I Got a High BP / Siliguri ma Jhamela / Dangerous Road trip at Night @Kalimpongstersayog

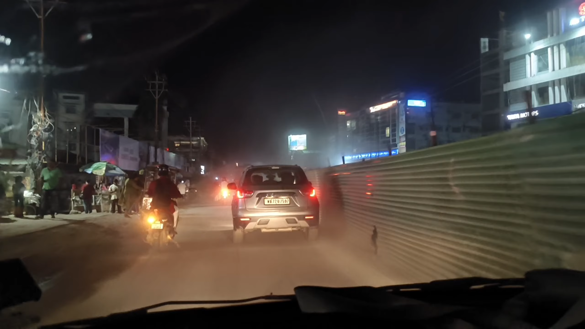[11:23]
यति बेसी धुलो छ कि बाहिर, यति डरलाग्दो धुलो उड्दैछ.
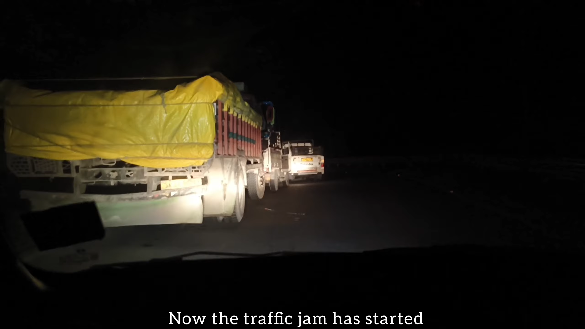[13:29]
बसेर फेरि यहाँनिर अर्को जाम भेट्यौँ. अब यहाँनिर पछाडि पनि गाडीहरू आइसक्यो हो.
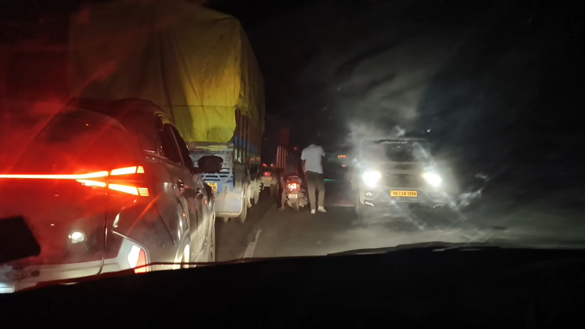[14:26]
यहाँ हामी प्रमेय अगाडि गइरहेछ हो.
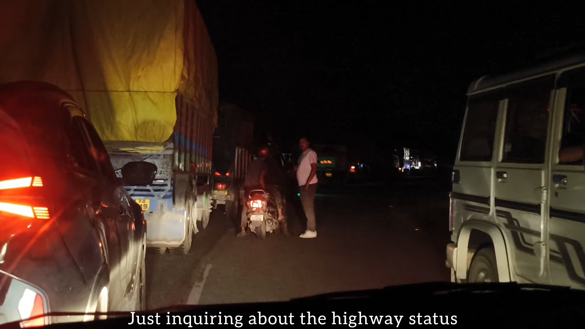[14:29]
हुन्छ हुन्छ ए जानु अरे जानु अरे.
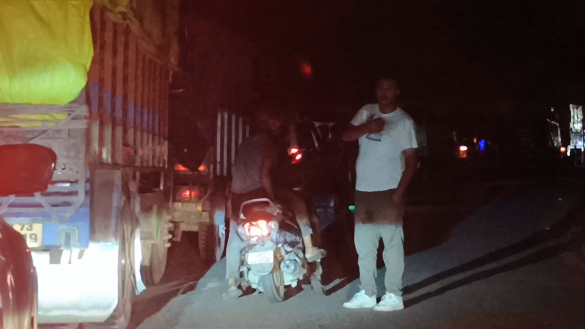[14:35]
हामी चाहिँ अहिले यहाँ जाममा अलिकति अगाडि आएर डबल लाइन भइरहेछ.
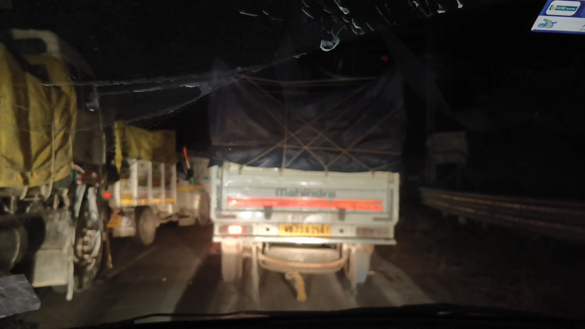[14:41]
सबैको इन्फर्मेसन अनुसार हामी चाहिँ सानो गाडी चाहिँ छिर्नु सक्छ अरे.